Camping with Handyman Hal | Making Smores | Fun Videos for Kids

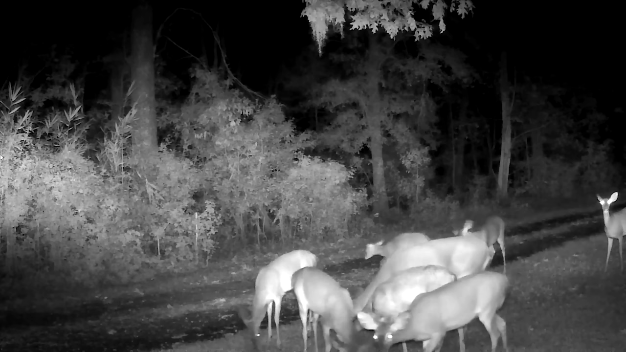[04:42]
oh look at that herd of deer let's count them we've got one two three there's four and five
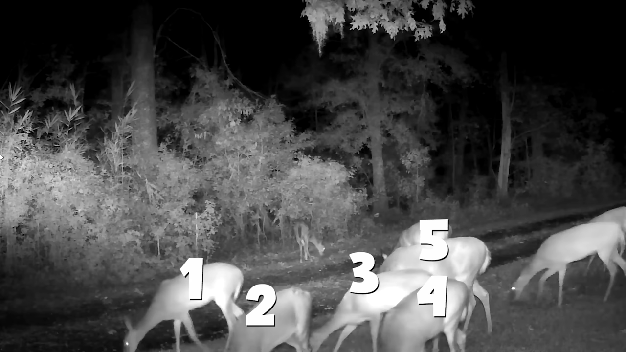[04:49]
oh and there's six there's seven oh and eight oh and nine wow nine deer on my camera